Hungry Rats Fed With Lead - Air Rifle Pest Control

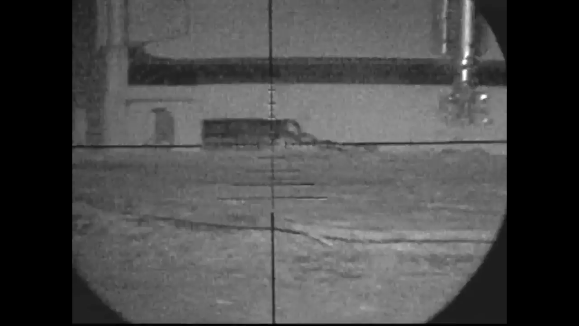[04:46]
And there's another one down from underneath there. No sooner had I shot that. And I moved around the side of the container.
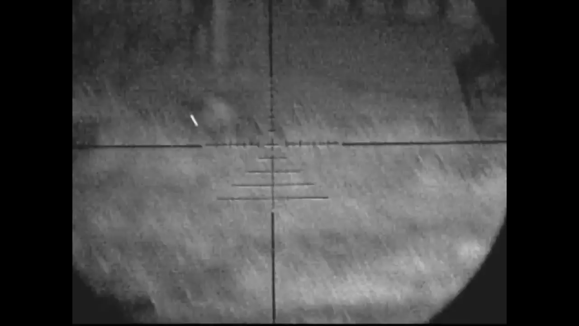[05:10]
I'm fairly sure that's a good head shot. But I couldn't quite be sure where I was standing. So I do give him a second shot to be sure.
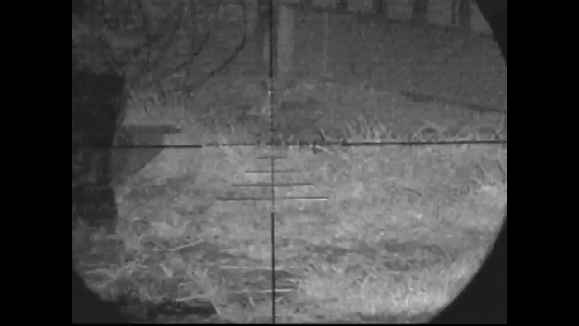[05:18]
Good evening overall. I shot seven. Recovered five.